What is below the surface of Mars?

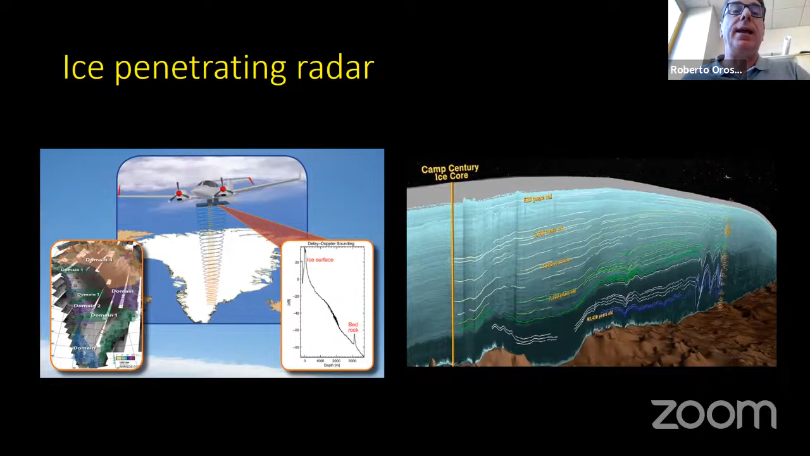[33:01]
And these radars, for example, are used on Earth to probe the ice glaciers in, in, in, in Antarctica, or in Greenland, and detect water below. That's, in fact, the way in which many subglacial lakes, tens of them, were detected below Antarctica.